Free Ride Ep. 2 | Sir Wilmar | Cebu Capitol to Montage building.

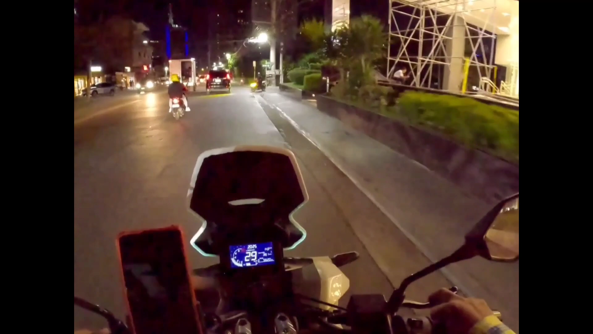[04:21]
ini ini ini ini ini building ok maka kuali oh maka left turn maka maka nah anak kamu left turn anak dari hotel